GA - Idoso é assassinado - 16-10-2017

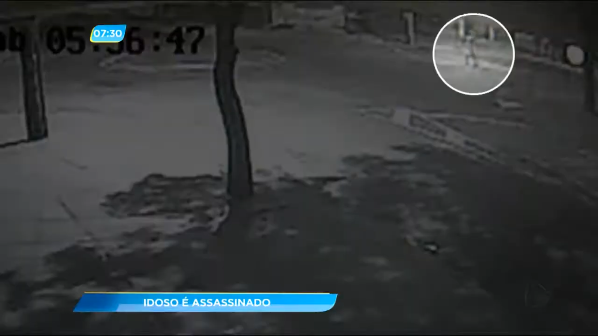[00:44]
O vídeo mostra quando o assaltante desce pela rua caminhando. Pouco depois, no canto da tela, dá para ver o homem lutando com o senhor. A imagem não pega o momento em que o idoso leva os golpes de faca, mas mostra quando o bandido foge e seu Sebastião cai na calçada. Ele tinha dois filhos e morava apenas com a esposa.